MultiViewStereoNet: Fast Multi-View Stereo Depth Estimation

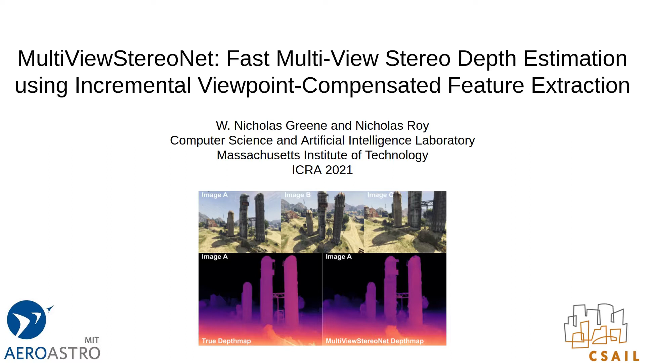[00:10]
This work was conducted at the Computer Science and Artificial Intelligence Laboratory at MIT under Nicholas Roy. Multiview Stereo, or MVS, is a fundamental problem in computer vision where the geometry of a scene is estimated from a set of images taken from known but unconstrained views.
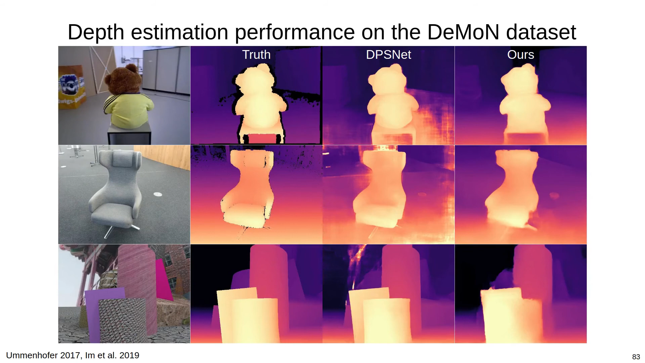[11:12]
Across the benchmark, we achieve comparable depth accuracy to DPSNet, however, we're nearly an order of magnitude faster.
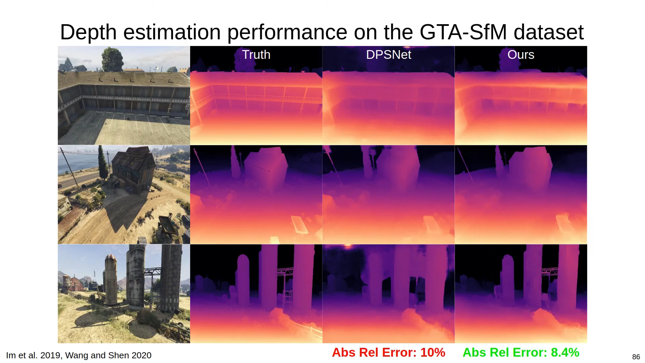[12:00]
And here are some more qualitative results from the dataset.
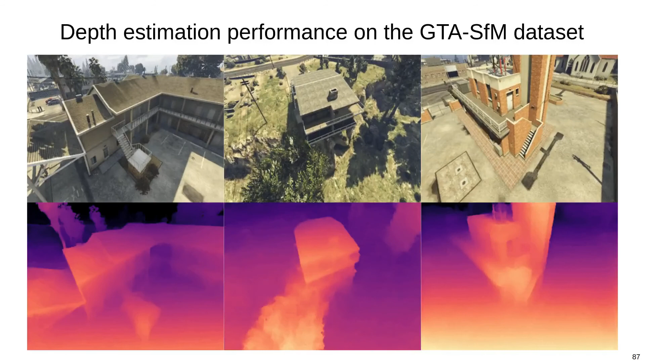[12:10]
We also showed the benefit of viewpoint compensation. We previously showed how a conventional network like DPSNet
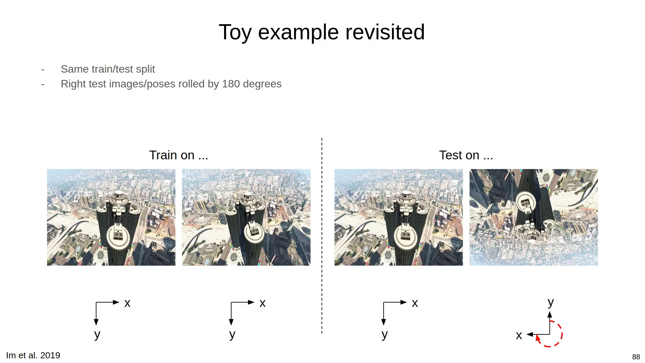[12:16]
suffers a steep drop in depth map quality by rotating images in the test set.
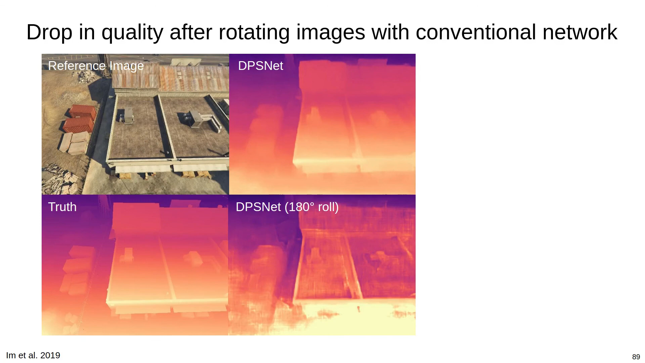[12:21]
Here we can see how DPSNet struggles with the rotated images.
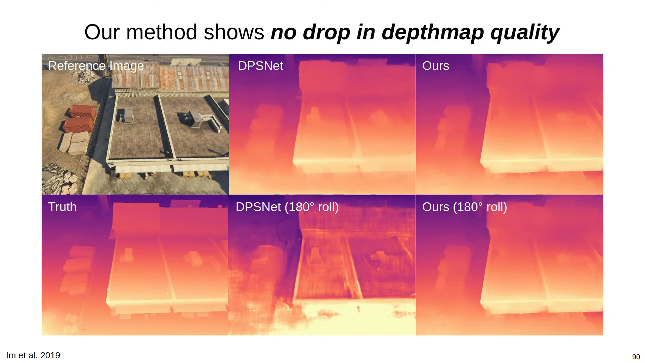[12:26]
Our method, however, exhibits no drop in quality after rotating the images due to the viewpoint compensation in our feature network.